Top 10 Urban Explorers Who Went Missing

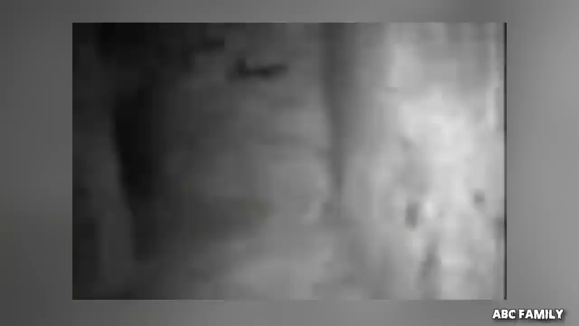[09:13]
This man can be seen exploring the catacombs. This black and white video starts off in a calm manner as he wanders around the maze looking at bones and even picking up a skull and analyzing it.
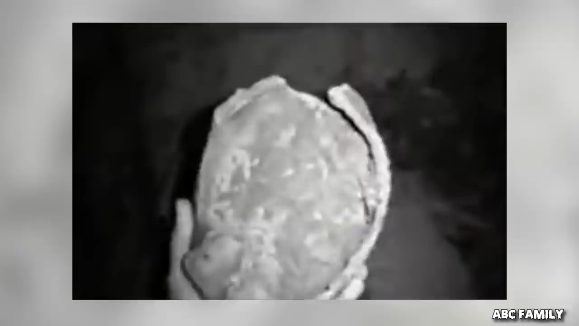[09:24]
However, the video takes a twist when he encounters a painting of a figure on the wall with their limbs spread apart.